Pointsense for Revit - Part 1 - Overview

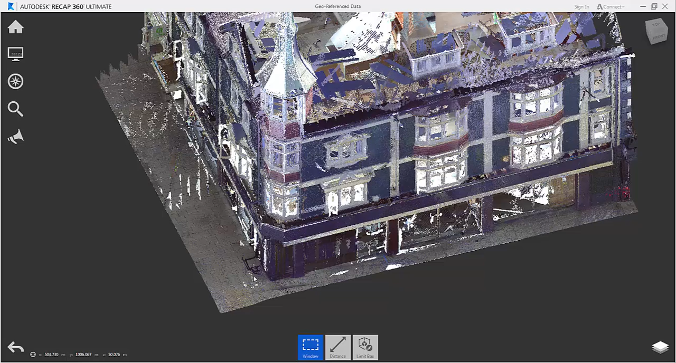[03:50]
These are limited to four digits before the decimal place.
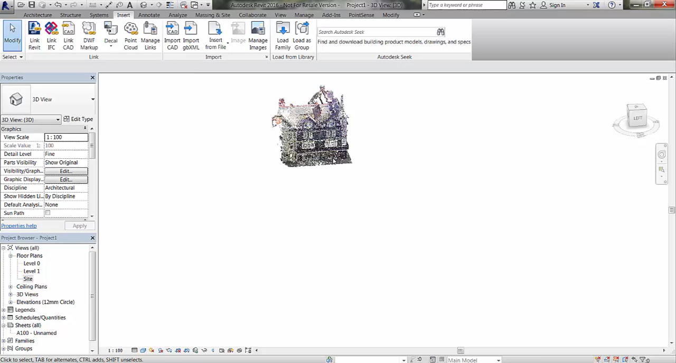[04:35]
Once I've located my point cloud I'm just going to zoom in and then going to go to the point sense tab and the level VirtuServe command to select a level based on a pick of the cloud itself. I'm then going to click the ground here. What this will do is this will create a new level in my project browser floor 1 which I can double click and open up.